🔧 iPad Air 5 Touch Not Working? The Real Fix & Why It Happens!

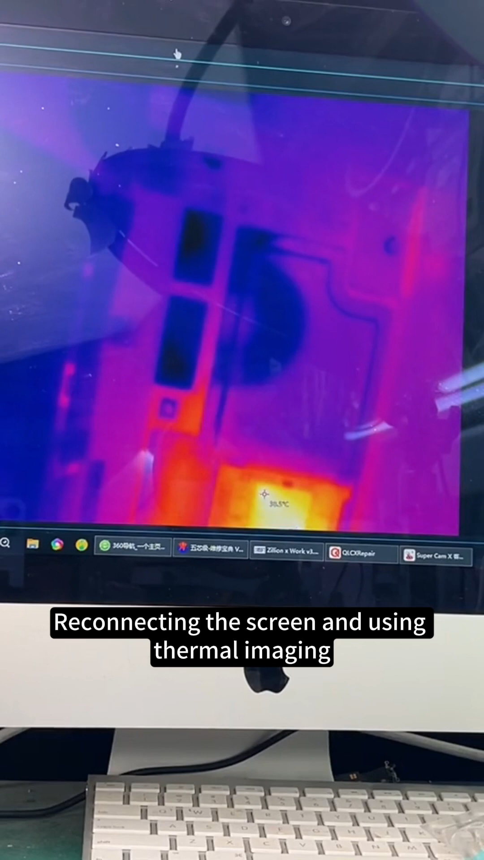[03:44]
heat spikes when the screen lights up but drops when off proving the leak only occurs when the display is active